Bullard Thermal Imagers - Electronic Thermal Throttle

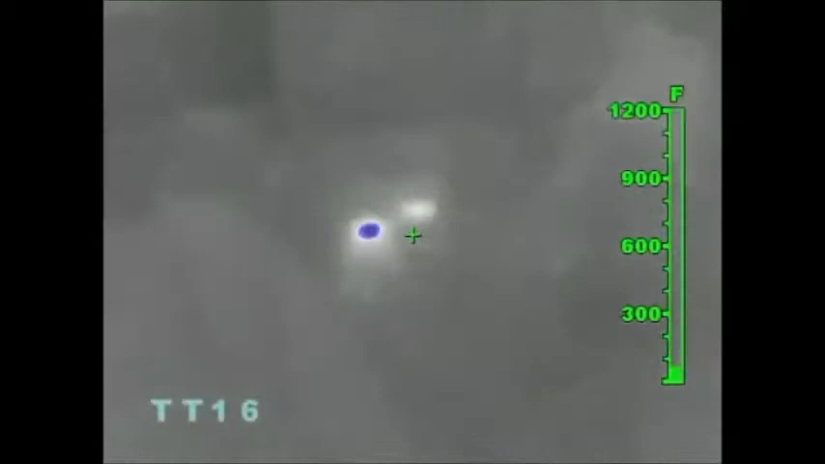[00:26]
Overall it's a patented device, it's exclusive only to Bullard and it's just extraordinarily unique.
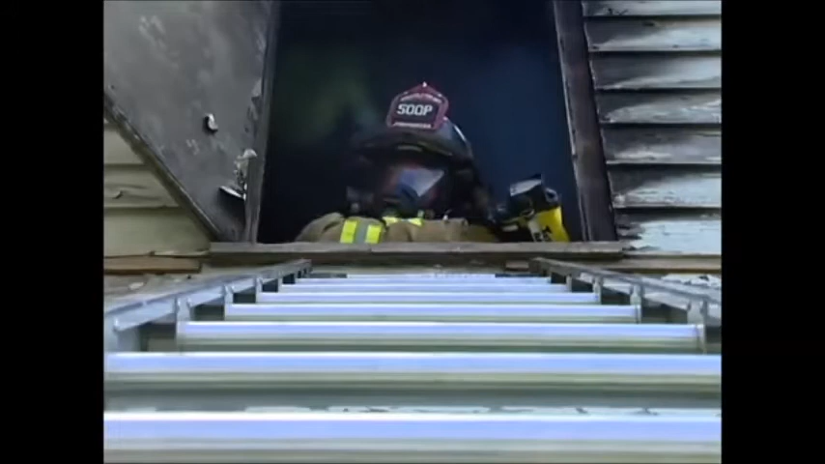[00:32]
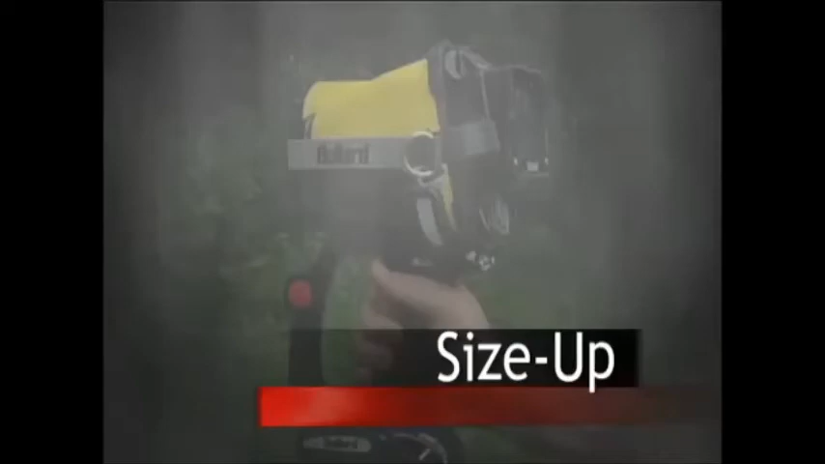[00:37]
During size up, thermal imagers give firefighters important information very early at an incident.
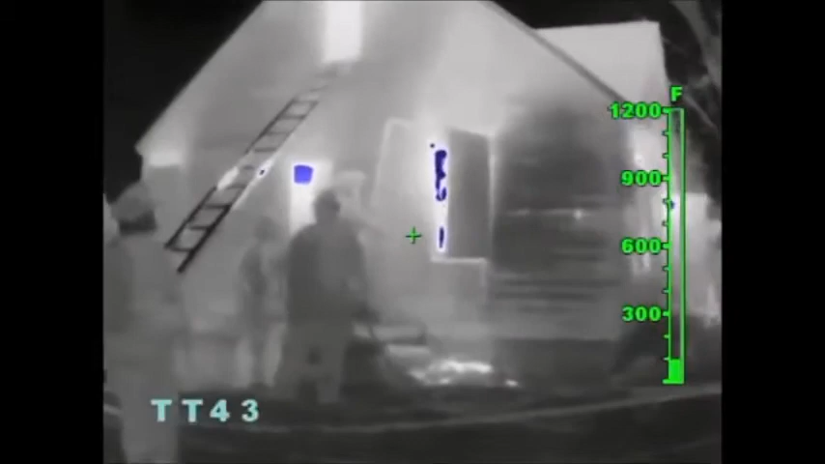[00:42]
Firefighters using a thermal imager can survey a building's heat signature, helping to quickly identify the seat of the fire and the structural damage that has occurred.
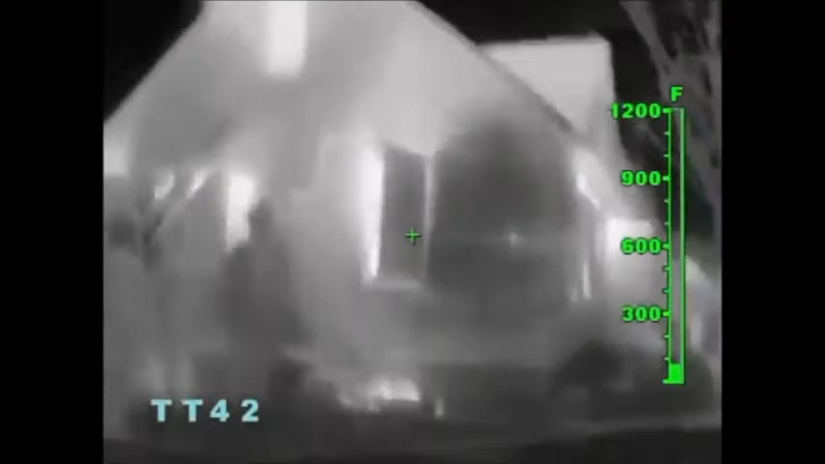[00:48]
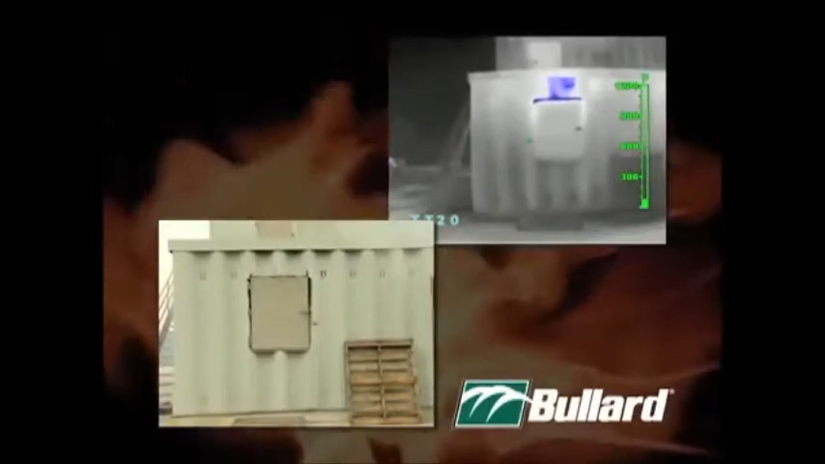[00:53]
Electronic thermal throttle assists in size up by coloring the seat of the fire in blue.
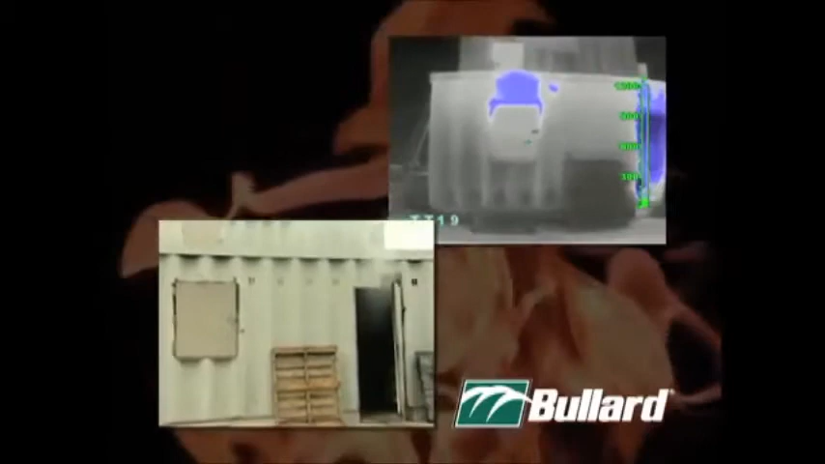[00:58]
Incident commanders can quickly survey a structure for blue hotspots and deploy resources accordingly. In an overhaul situation,
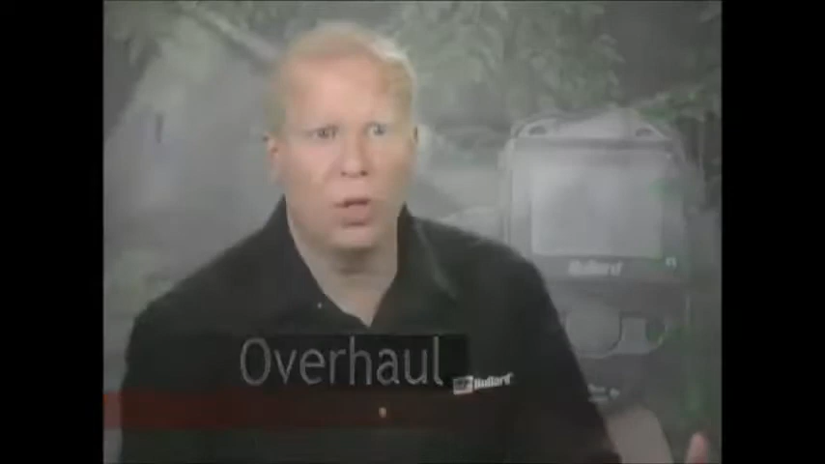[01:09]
which is a great example and a great potential use for electronic thermal throttle, you're gonna see in an overhaul situation a lot of white, a lot of gray on a thermal imager.
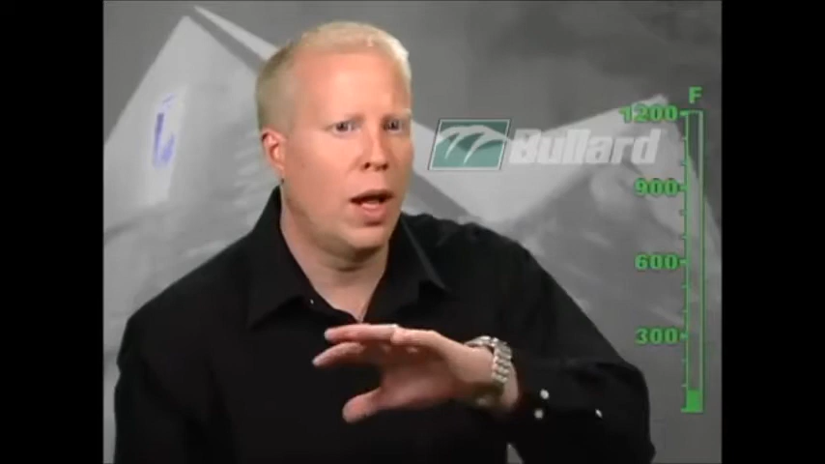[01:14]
It's gonna be hard to distinguish where they may be a potential hotspot or rekindle situation is.
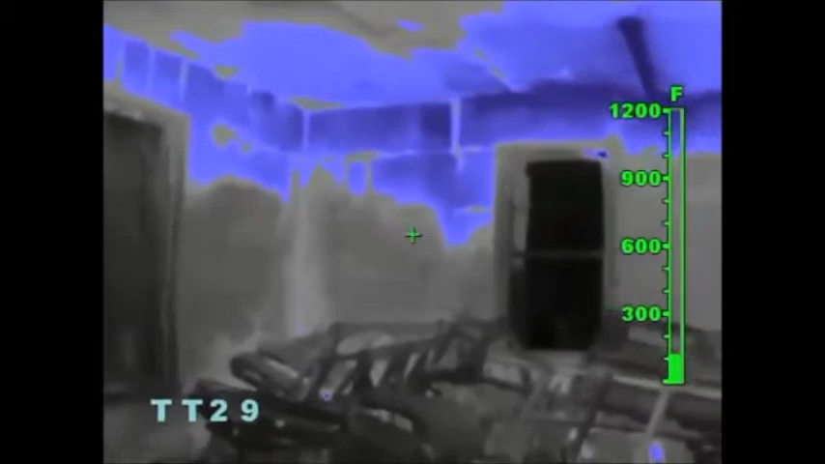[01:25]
What electronic thermal throttle will do is actually colorize, identify those specific spots that might be potential concerns.
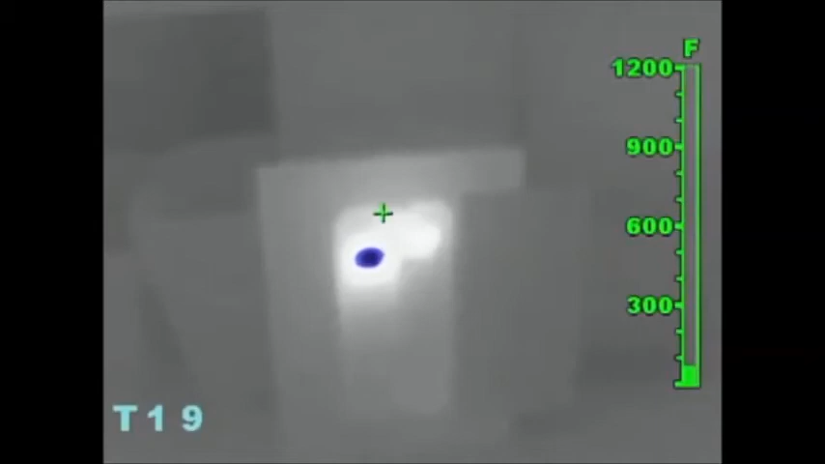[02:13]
The electronic thermal throttle is is really an important innovation and it's something that adds a lot of value to firefighter in kind of non-fire situations.